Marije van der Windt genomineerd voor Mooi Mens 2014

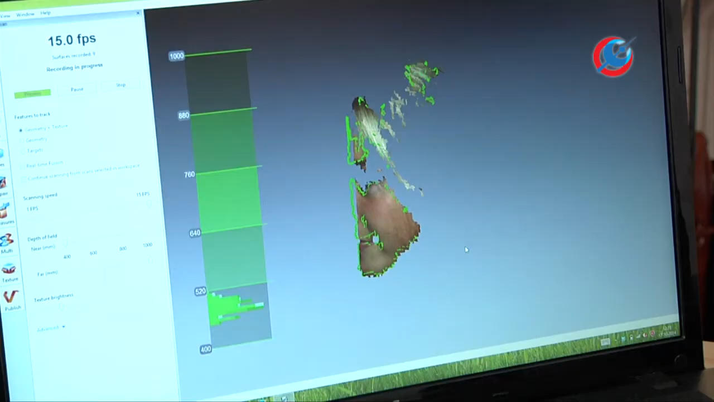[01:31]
Wat we doen, ik ga nou iemand scannen.
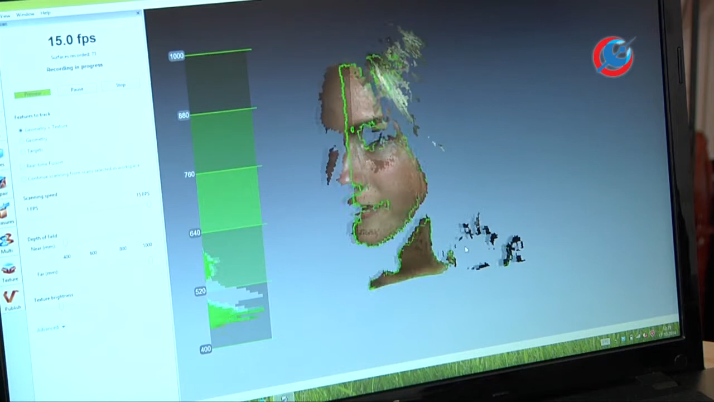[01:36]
En wat ik doe is eigenlijk stukje voor stukje iemand in kaart brengen. Je ziet hier dat ik een beeldopbouw maak.